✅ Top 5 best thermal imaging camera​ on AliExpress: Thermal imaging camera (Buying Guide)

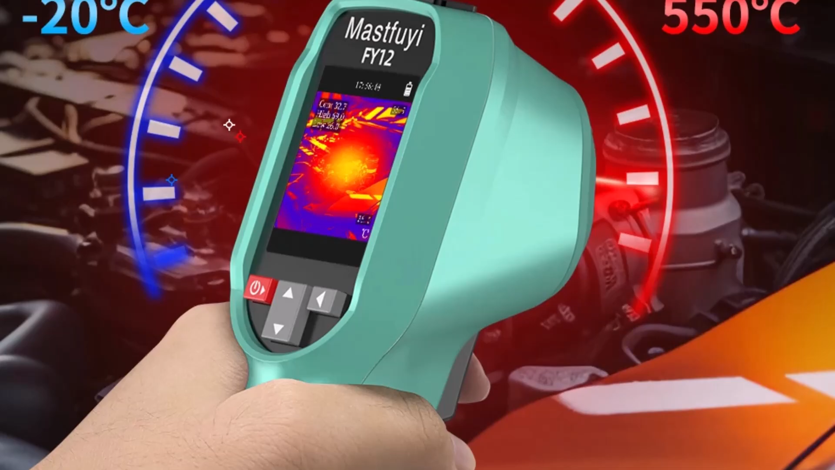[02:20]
making it an ideal tool for electricians, maintenance professionals, and technicians.
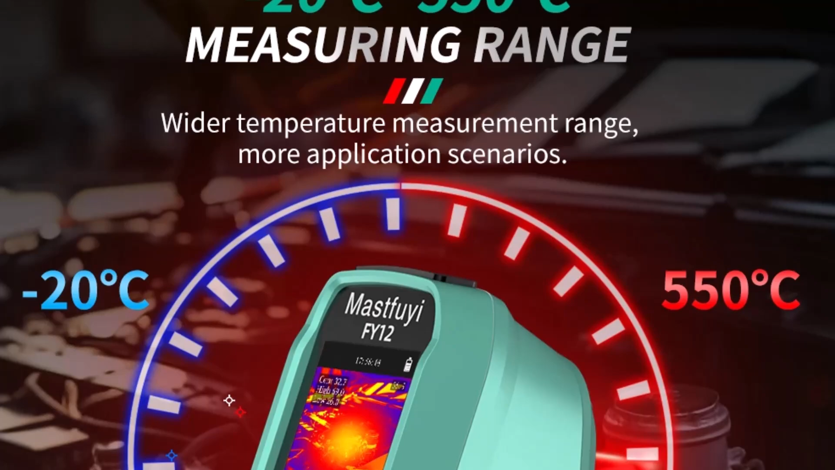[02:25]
The camera allows for rapid fault detection and real-time thermal imaging,
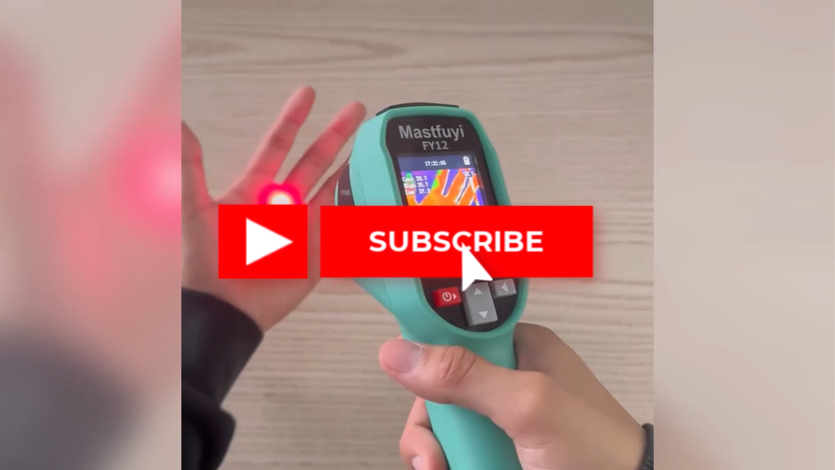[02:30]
enabling users to quickly locate problem areas without the risk of oversight or misjudgment.
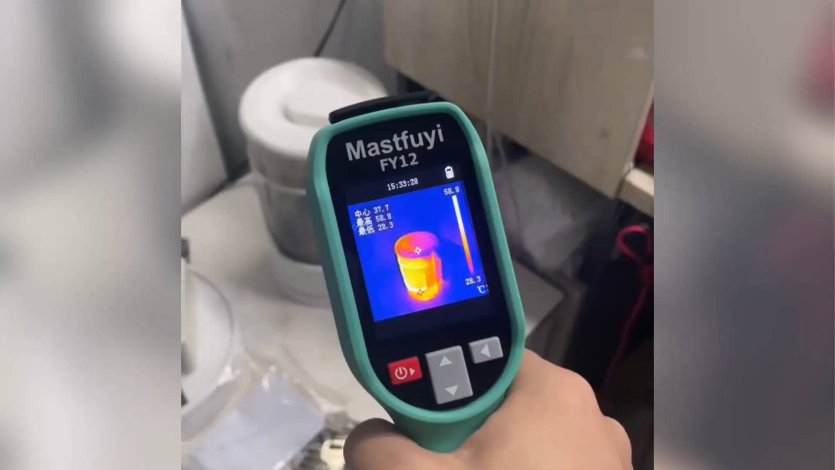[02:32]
On screen: scale top 58.8°C, scale bottom 28.3°C
Its broad temperature measurement range from negative 20 degrees Celsius to 550 degrees Celsius ensures it can
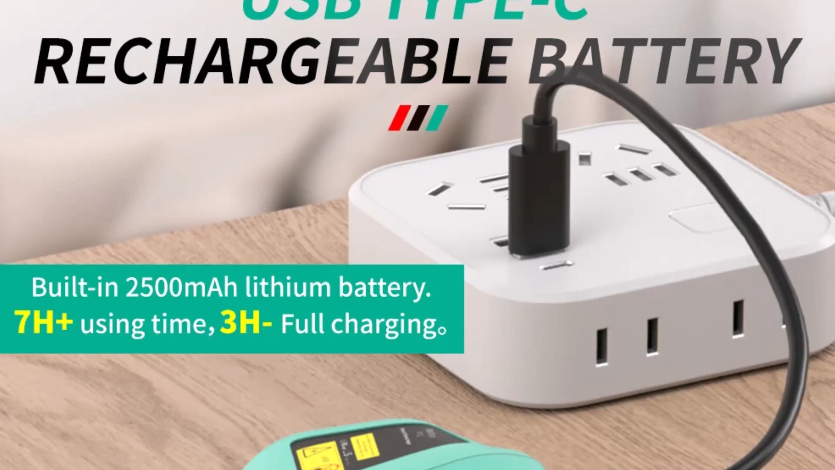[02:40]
handle tasks ranging from electrical panel inspections and fire protection work to pipeline monitoring and mechanical movements. The device integrates a visual thermography system
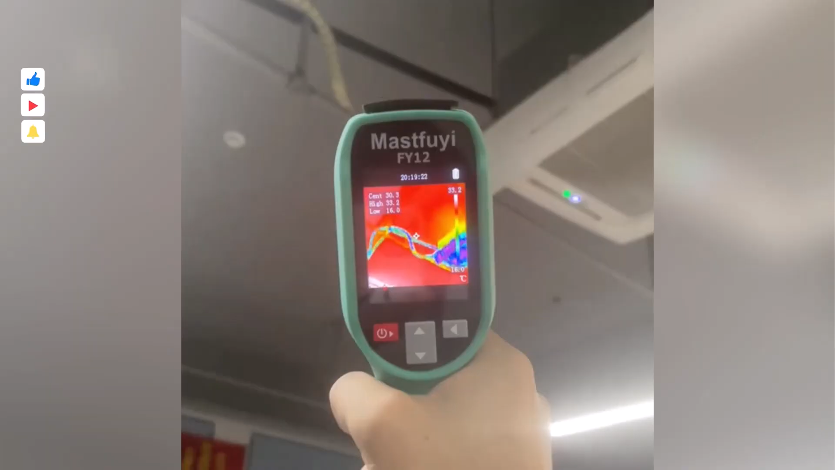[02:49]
On screen: spot 30.3°C, min 16.0°C, scale top 33.2°C, scale bottom 16.0°C
that instantly pinpoints measurement points with clarity and precision.
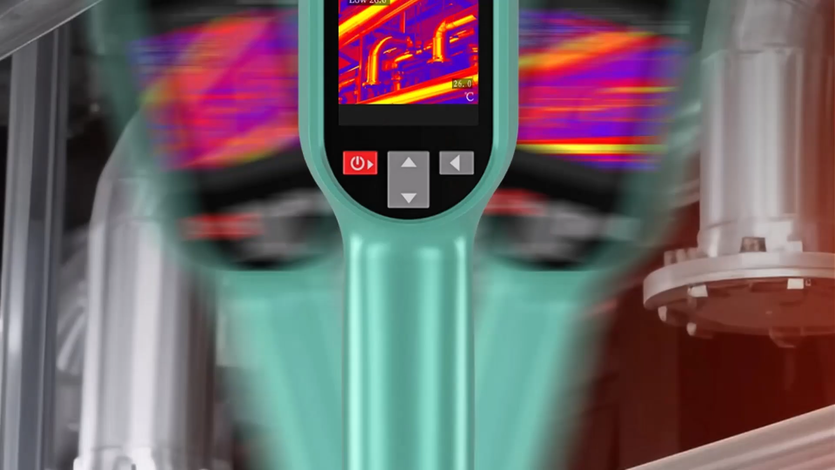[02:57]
geology, and electronics, it's a reliable tool for professionals seeking consistent results.
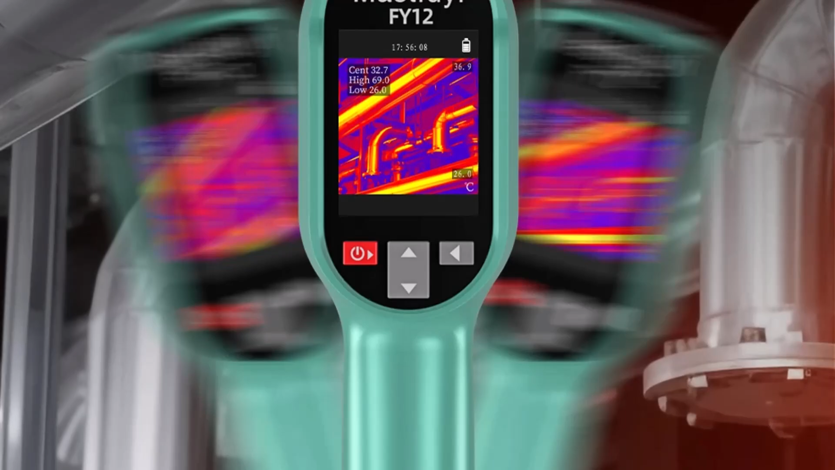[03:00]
On screen: spot 32.7°C, max 69.0°C, min 26.0°C
Designed for durability, the camera offers a lightweight yet rugged design that can withstand daily field use.
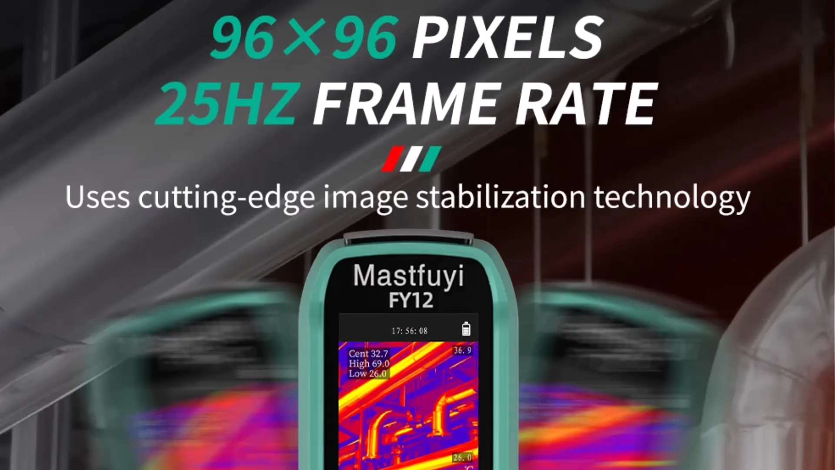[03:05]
Simple, intuitive controls paired with swift data feedback make it approachable even for first-time users.
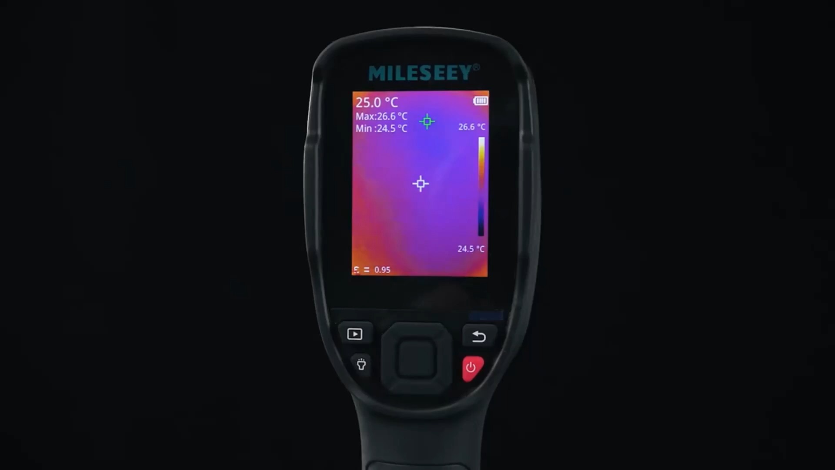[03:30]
On screen: spot 25.0°C, max 26.6°C, min 24.5°C, scale top 26.6°C, scale bottom 24.5°C
providing users with clear and accurate heat imaging whether they're inspecting HVAC systems,
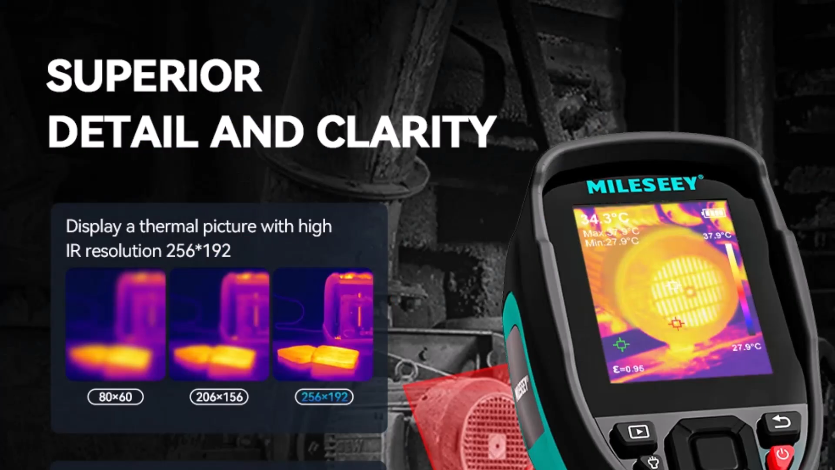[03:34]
On screen: min 27.9°C
electrical circuits, or industrial equipment.
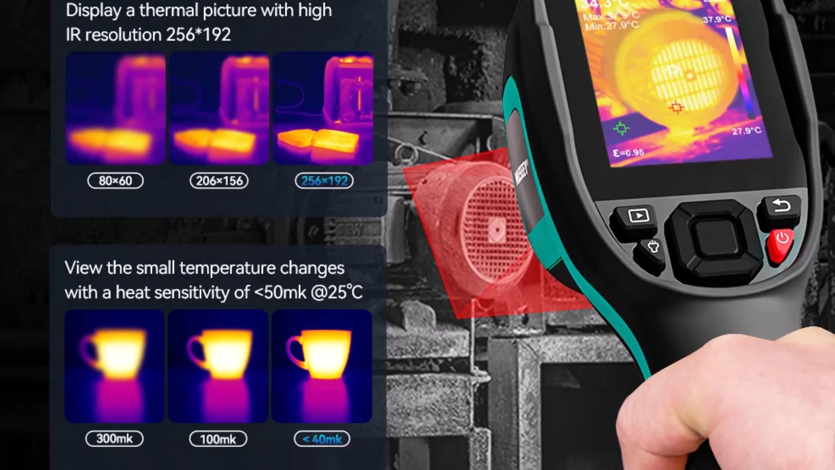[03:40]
Its wide temperature measurement range from negative 20 degrees Celsius to 350 degrees Celsius covers most routine diagnostic needs.
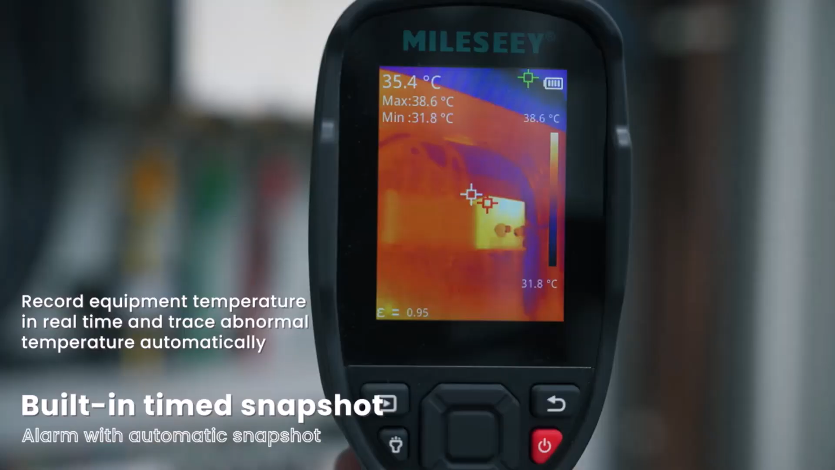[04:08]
On screen: spot 35.4°C, max 38.6°C, min 31.8°C, scale top 38.6°C, scale bottom 31.8°C
It also supports multiple operational modes under the TR256B and TR256E variants,